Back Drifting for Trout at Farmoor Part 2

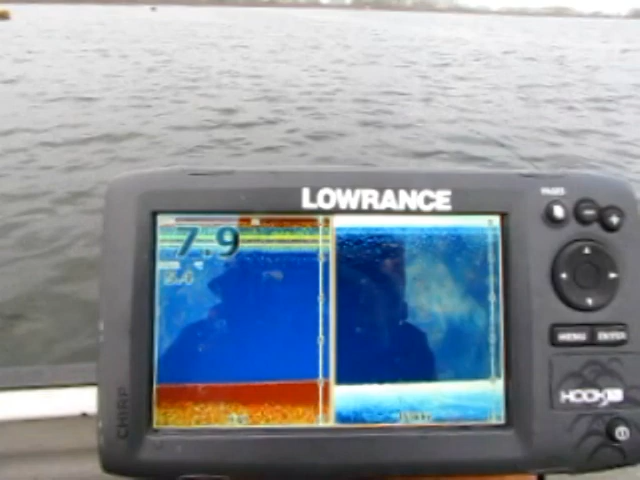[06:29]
there's the fish finder not showing any fish on the bottom at the moment we'll keep you updated
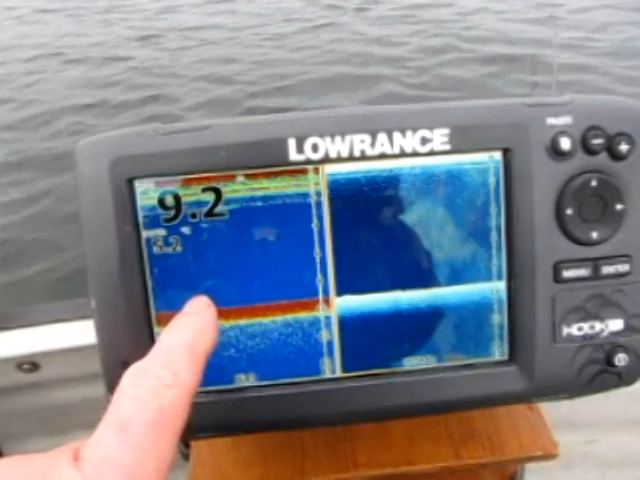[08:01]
so there's fish on the bottom there there's fish on the bottom here this is the down scanner that's the the sonar so down scanner sonar
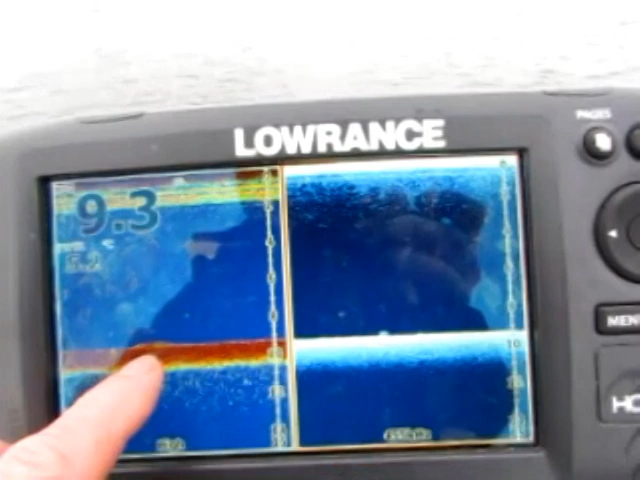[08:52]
trout are hard on the bottom if that is trout you haven't seen any up in the water everything has been fairly close to the bottom
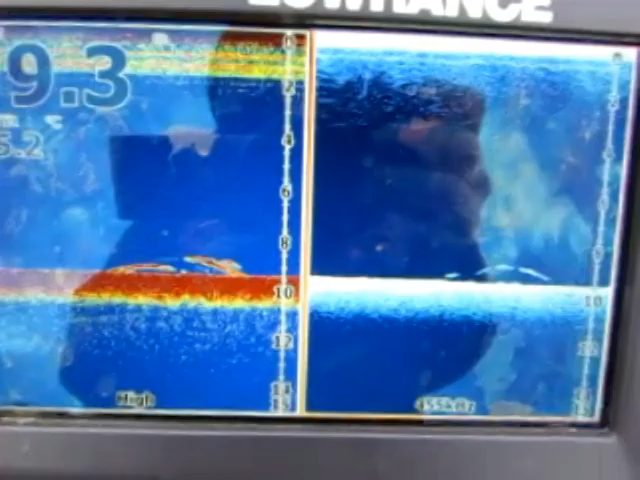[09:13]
so here's another example of a group of trout
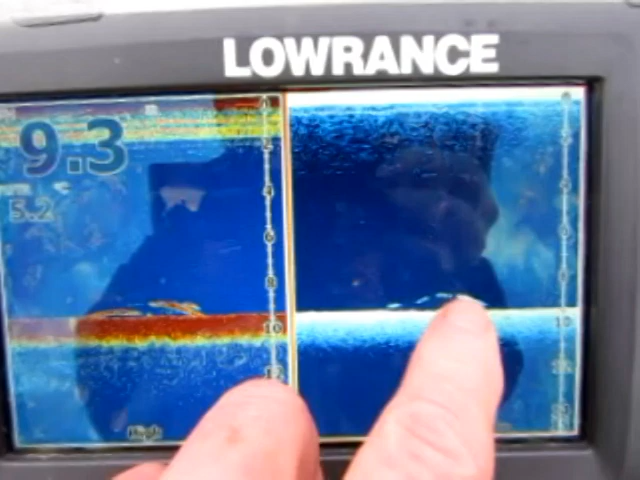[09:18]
well probably trout could be bream
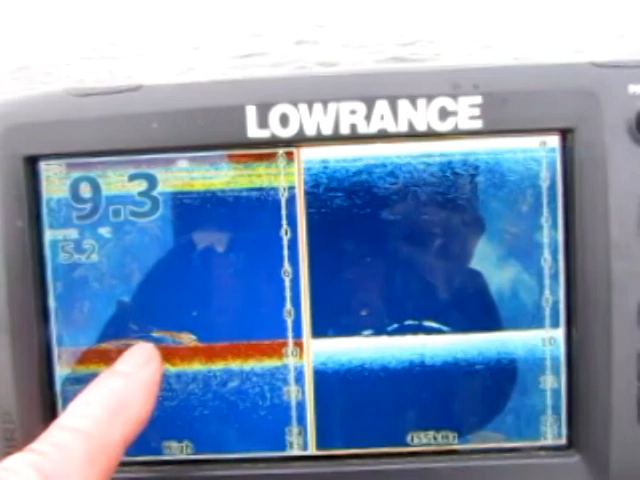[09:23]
it could be perch but i doubt it should think that's trout